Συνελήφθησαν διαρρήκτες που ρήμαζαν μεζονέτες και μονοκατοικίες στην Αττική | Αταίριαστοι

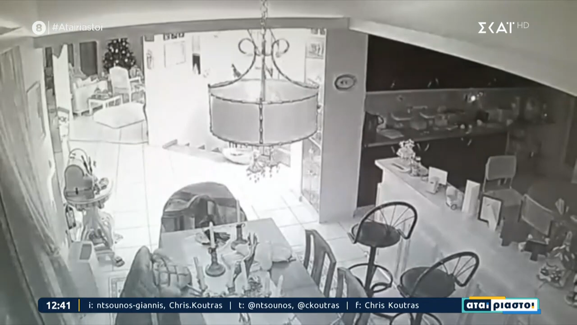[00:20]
Εδώ είναι ένα σπίτι, φαίνεται ότι είναι πολυτελείας, στα βόρεια προάστια. Αυτός που μπαίνει πρώτος μέσα φαίνεται να είναι και ένας από τους αρχηγούς, ας το πούμε έτσι. Έχουν κάνει πάρα πολύ καλή δουλειά. Οι αστυνομικοί των Τμήματων Ασφαλείας, Κυφισιάς και Αμαριουσίου, μετά από πολλή μηνες έρευες, κατάφεραν να τους εξαρθρώσουν. Εδώ το βλέπουμε τον άνθρωπο, πετάει κάτω τα πράγματα, θα βρει εδώ μια τσάντα.
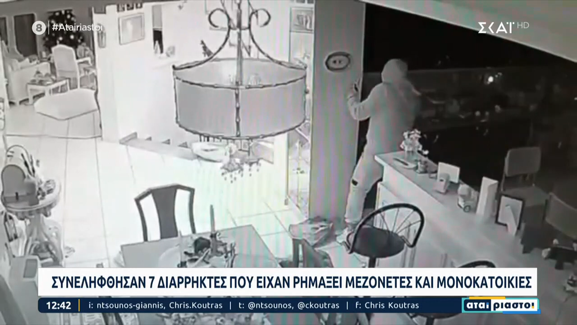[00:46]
Θα την πάρει και θα αρχίσει να βάζει μέσα τα κλοπημία. Έχουν μπει και άλλοι μέσα στο σπίτι. Δεν είναι μόνος του.
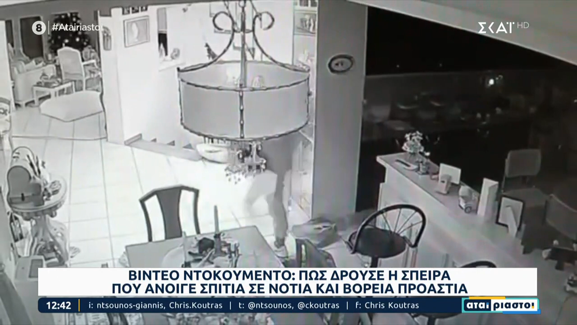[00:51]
Και βεβαίως και το κερασάκι στην τούρτα, στη συγκεκριμένη συμμορία, φαίνεται να συμμετείχει ένας αστυνομικός, ο οποίος πρέπει να σας πω ότι παραλίγο να τεινάξει στον αέρα ολόκληρη την επιχείρηση των αστυνομικών.